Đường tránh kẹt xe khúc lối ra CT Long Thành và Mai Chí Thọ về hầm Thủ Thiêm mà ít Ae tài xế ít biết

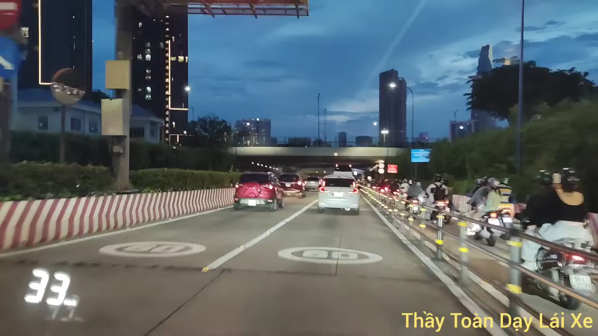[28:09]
Vạch liền là không được chuyển làn nha. Và thứ hai nữa phải giữ khoảng cách an toàn ha. Đèn đã mở rồi ha. Mở là phải mở hai nấc nha, chứ không phải mở nấc có đèn số 1 thôi.
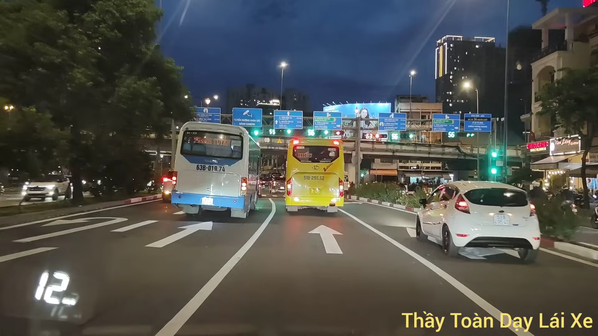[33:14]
Đi thẳng lên trên luôn, mình đã dướng rồi, không quay đầu đây, lên trên kia quay đầu đi tiếp.